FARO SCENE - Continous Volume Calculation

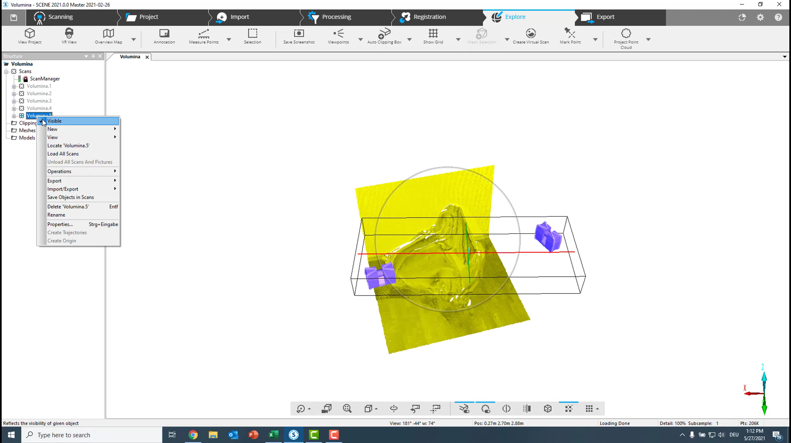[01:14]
we first will now create here a plane which will serve as the ground play for all coming scans. And for this I use now volume one, which is of course empty.
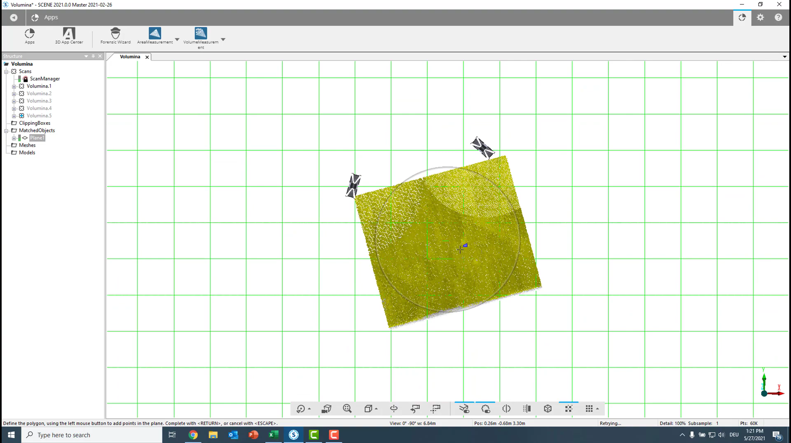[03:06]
We switch to the orthographic view and then look from the top so we see exactly how our volume lies down here.
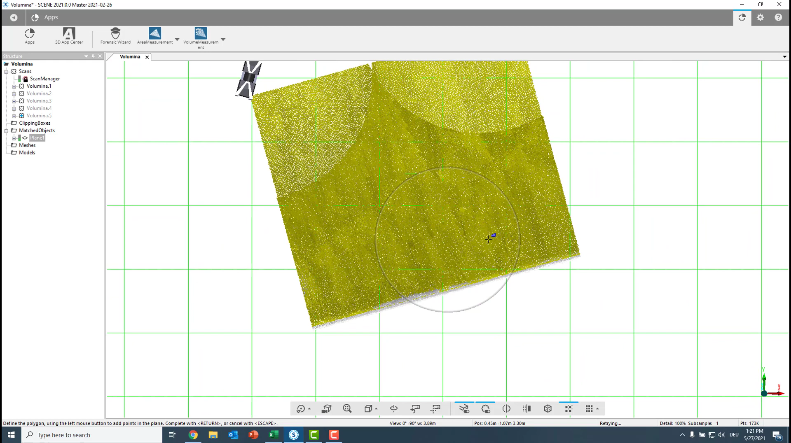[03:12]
Now, I made a few tests before and I found out that when we want to make this continuous volume calculation, one of the best thing is that along a wall that you just make very, very small points. So you check along this line and I know I
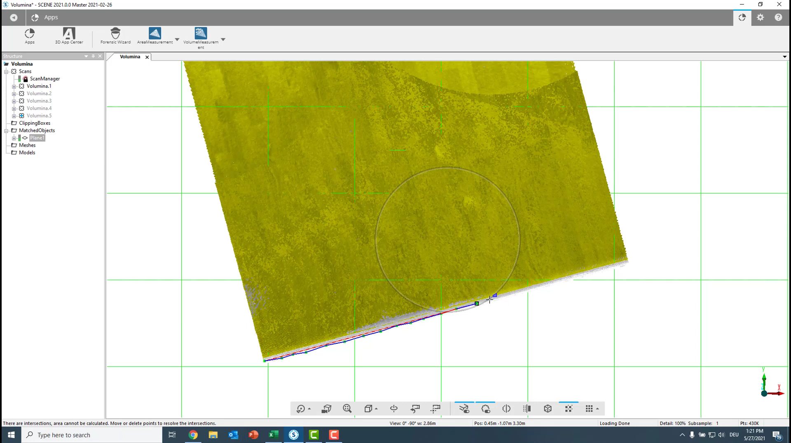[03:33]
don't catch them now 100% on the sub-millimeter accuracy, but I just capture here a lot of points because the more points you have, the better your result will be afterwards. Okay, and I tried it a few times being more sloppy
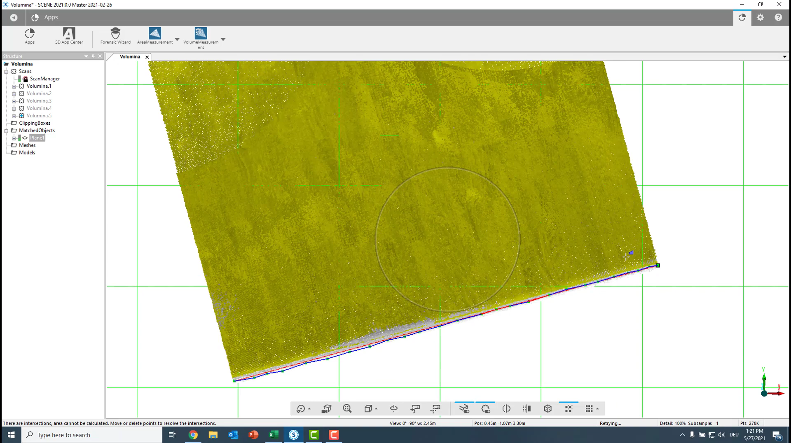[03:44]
or more accurate and the difference in the end was 0.01 cubic meter. So it did not have so much effect. But now I create this area measurement and, of course, it doesn't tell us much. It is just the beginning for the volume measurement.
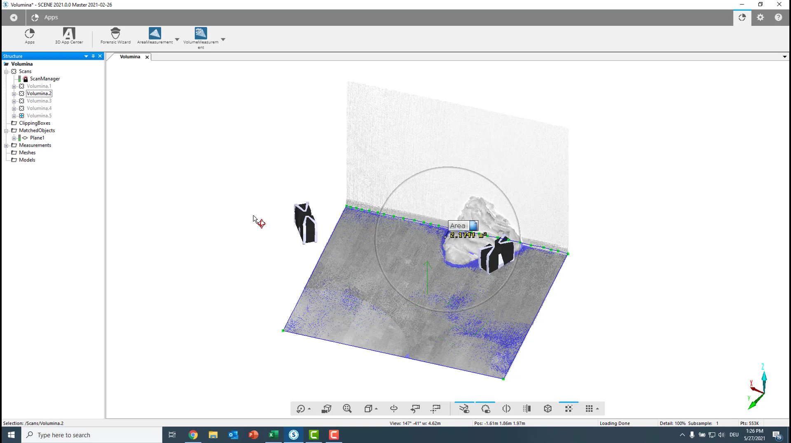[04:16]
And I want to start now a volume measurement from it. So go to start volume measurement based on the selected area measurement. Again, I need to select it first. So we go down to the measurements, areas, we find the area measurement, select it,
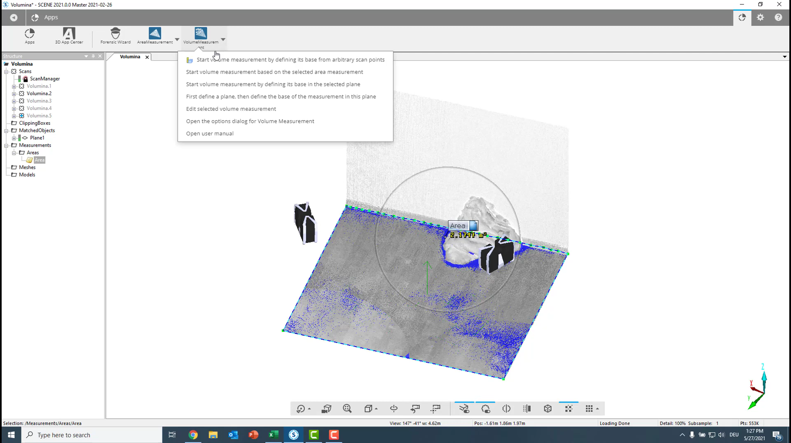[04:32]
and then go start volume measurement based on selected area measurement. Click it and now we have the option to just change the height of it using this arrow.
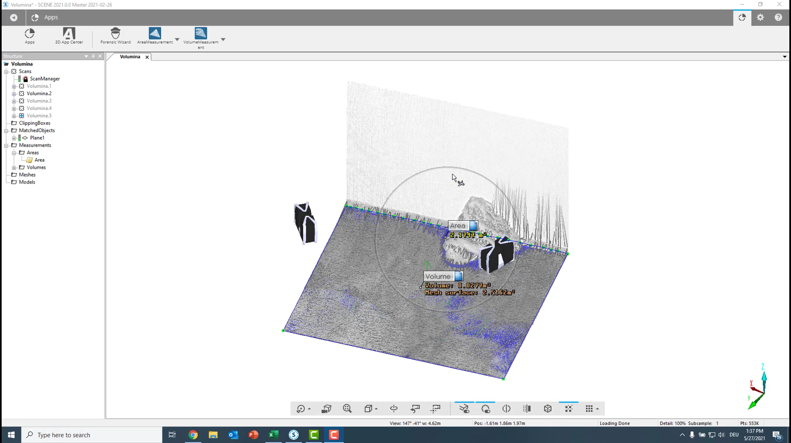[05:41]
But what is with all the spikes over here? And of course, we have built in an edit function to edit those mesh. What we can do is we can just make this invisible.
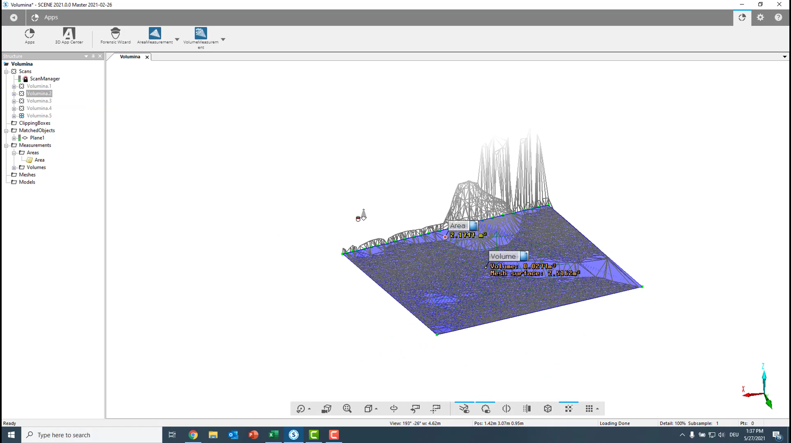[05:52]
Now we see the spikes much better. And we must select now the volume first. And then we can go under the apps tab and find the volume measurement app.
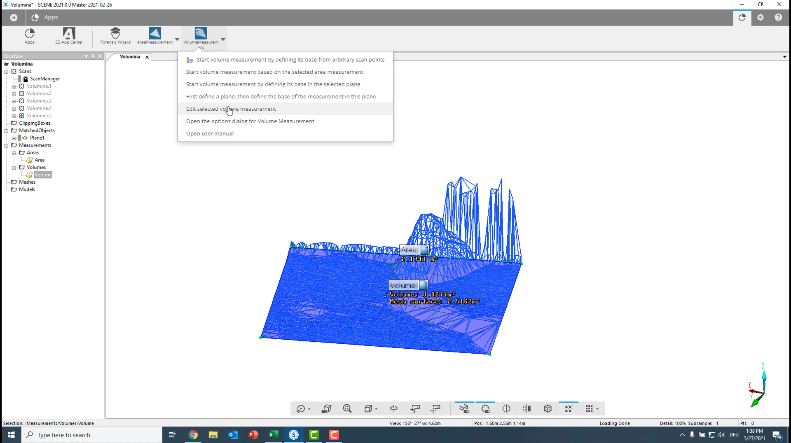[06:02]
And edit the selected volume measurement. Now we can just go and select those spikes here.
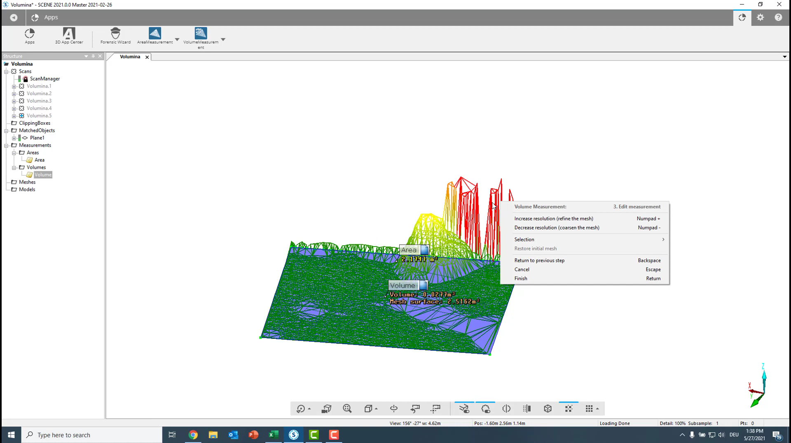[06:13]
And we can either go with the right click and go under selection. And say remove points and smooth selected region. Or we can just click the X button and repeat this until we are happy. This is not the only function we have, of course. There is also a second function inbuilt, which is to refine the mesh.
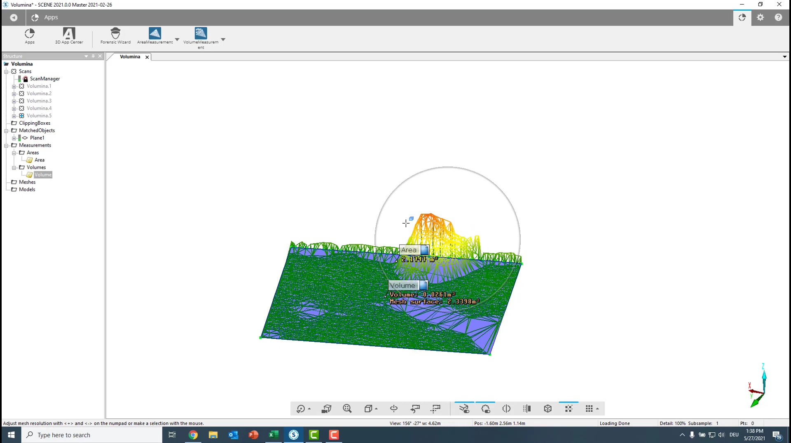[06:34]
And we say we want to have a mesh with a little bit more edges and vertices.
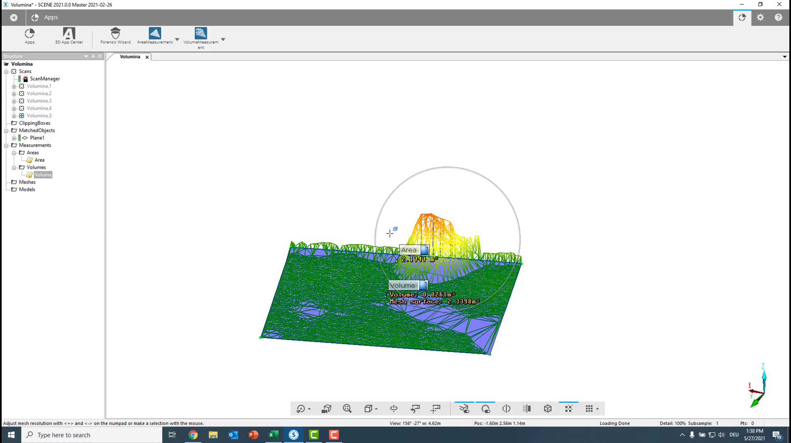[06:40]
For this, we just go and increase the resolution to refine the mesh. And we see this has some influence on the total volume. When I decrease it, you see it changing. But it's in the 0.001 cubic meter region. So it is not giving that much effect. But it can help to clarify uncertainties. And you can just refine it.
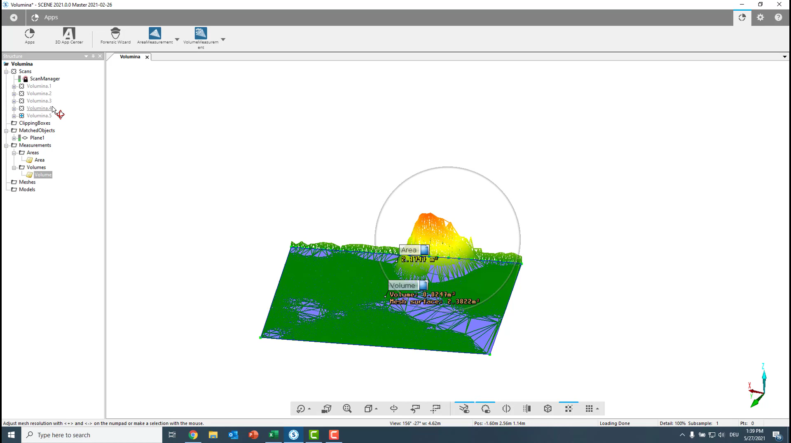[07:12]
So this should be the last cleanup here. And let's see now volume 2 again in comparison.
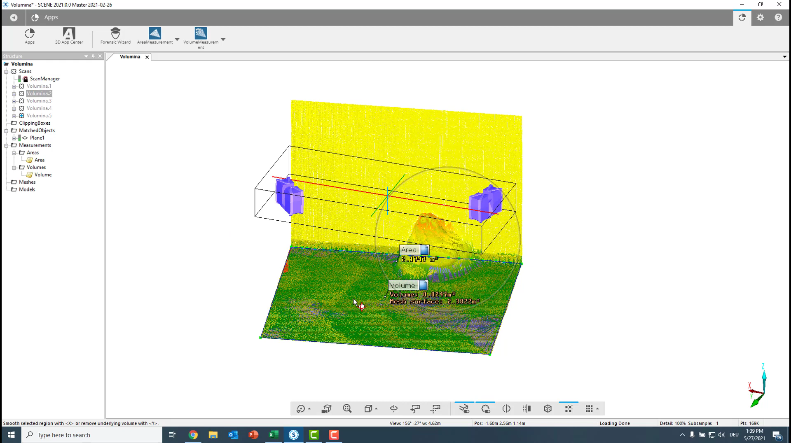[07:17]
This looks really like the one we want to have. Then we just hit the enter button to finish our edits.
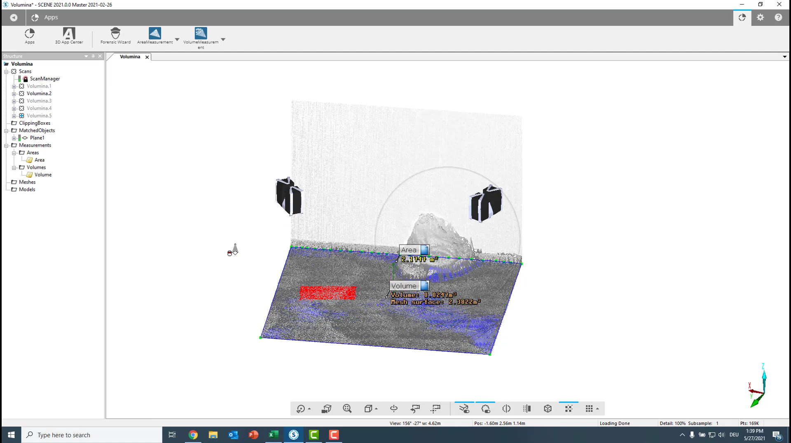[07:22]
And now this is our final volume. We rename it and say you are now V2 to give it one clear name.
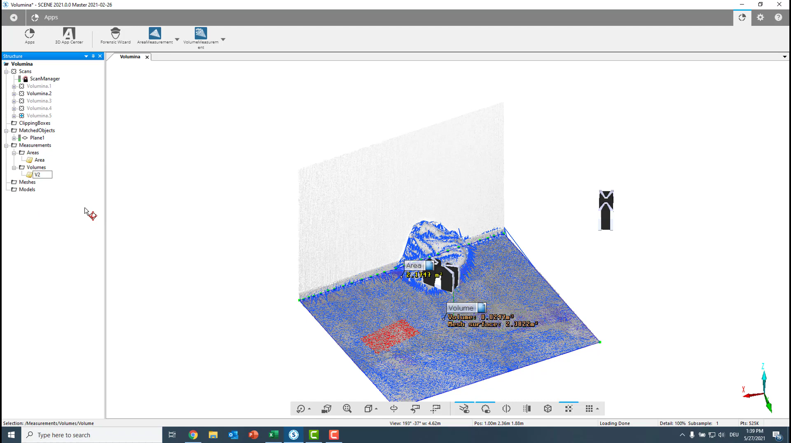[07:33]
From now on, I will just speed up the video a little. And then calculate also the volume for all other parts.
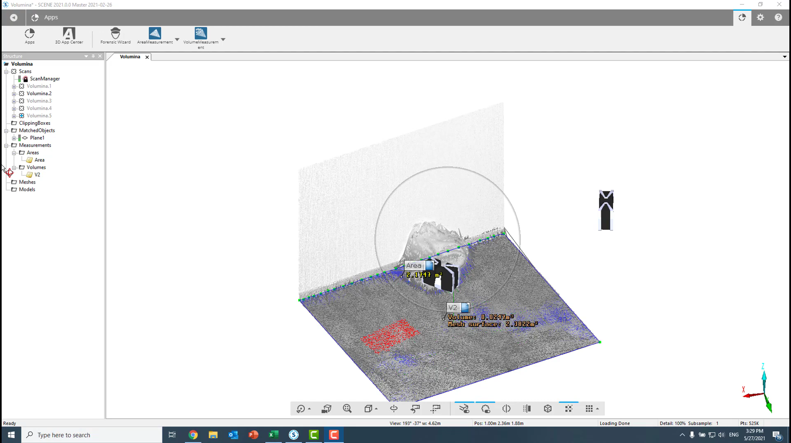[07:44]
This gives us, of course, now time for a short repetition.
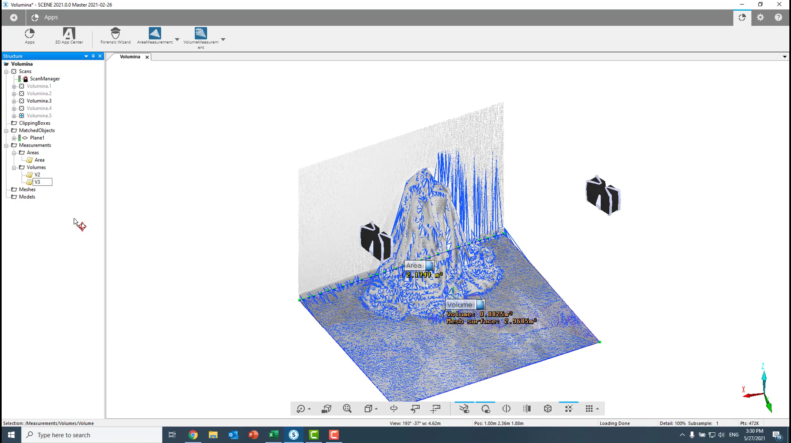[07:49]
So we are unloading all of the scans. Then we load the cluster we want to create the volume measurement from.
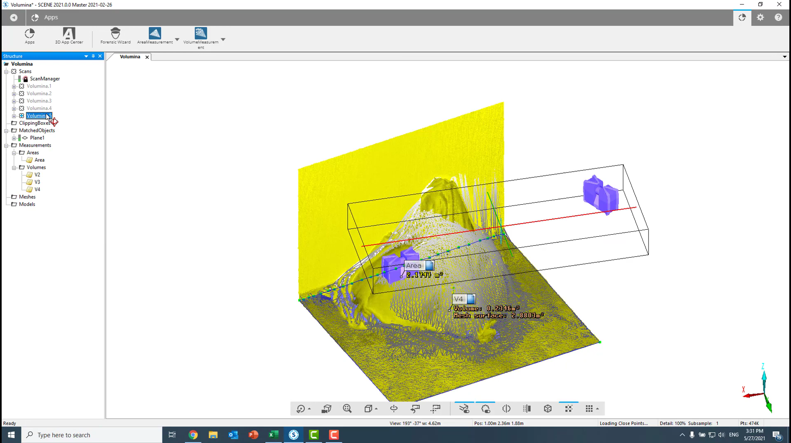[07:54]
Select the area measurement. Go to the volume measurement app. Make a volume measurement out of this area measurement.
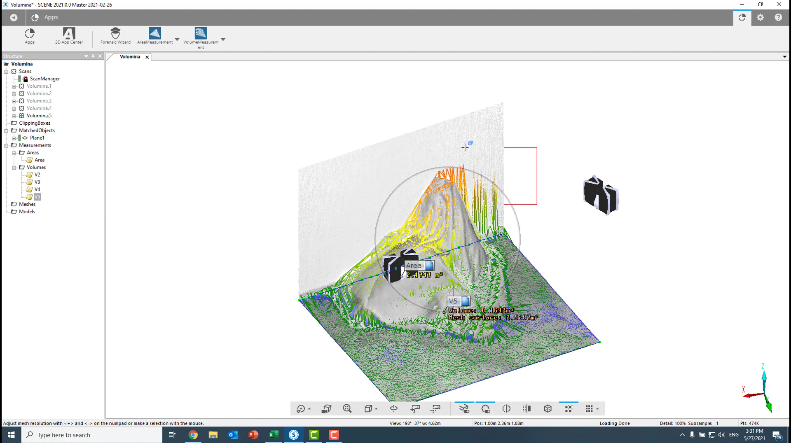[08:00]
Once we finish this for all clusters,
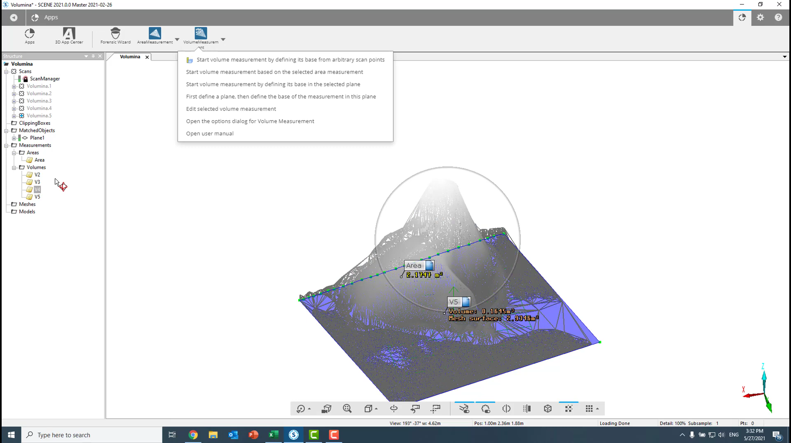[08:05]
we then edit the single volume measurements until we are happy with them.
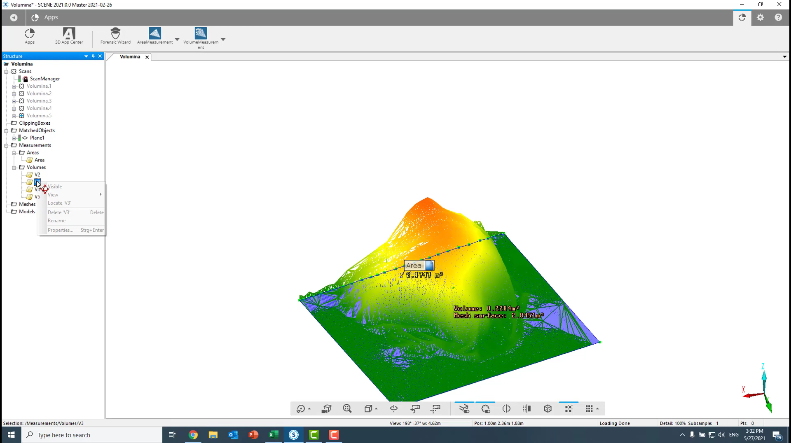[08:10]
And once we finish this for all of them, we can continue to bring the data together into one report.
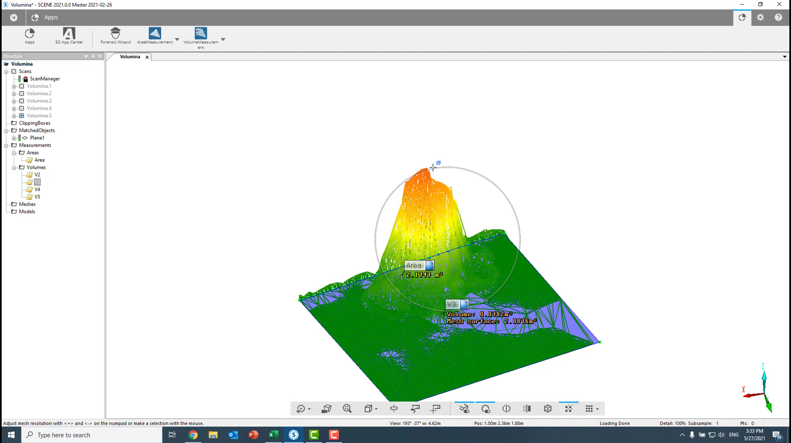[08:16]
Now the last part is, of course,
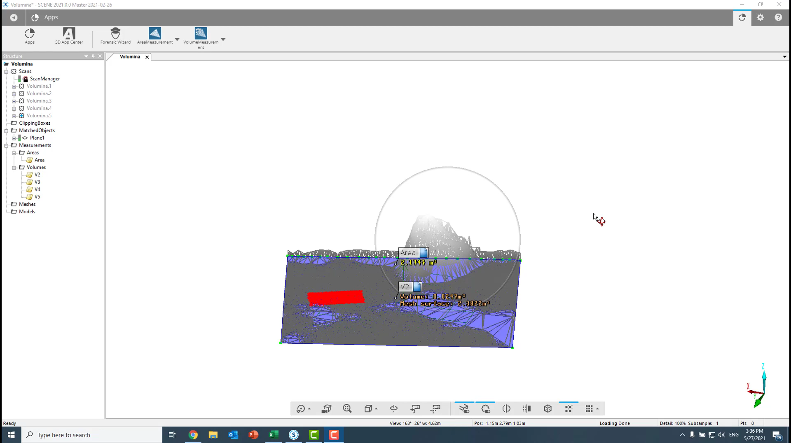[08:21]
to use the data we created to generate a report for this.
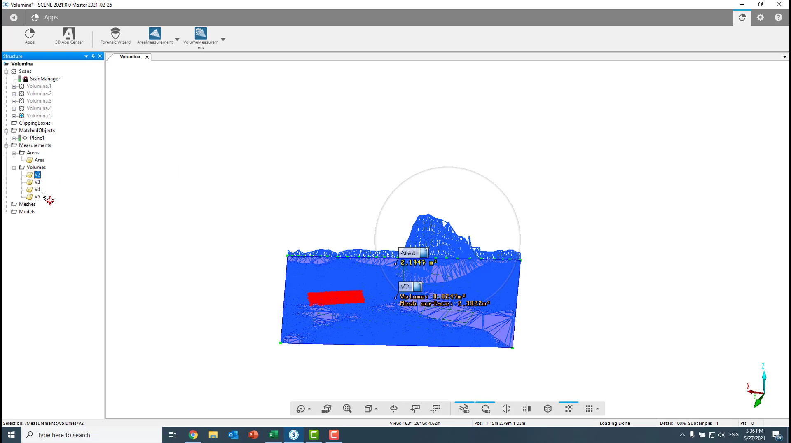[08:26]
I just go and open all my volumes, the properties.